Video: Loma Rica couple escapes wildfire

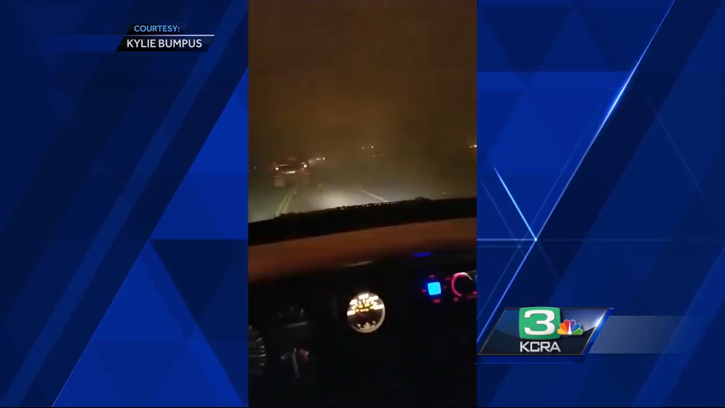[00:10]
This is a couple that was escaping the fire from their home in Loma Rica. A woman was driving the car with her boyfriend, leading the way in the pickup. And as you can see, they are just surrounded by flames. They're both okay.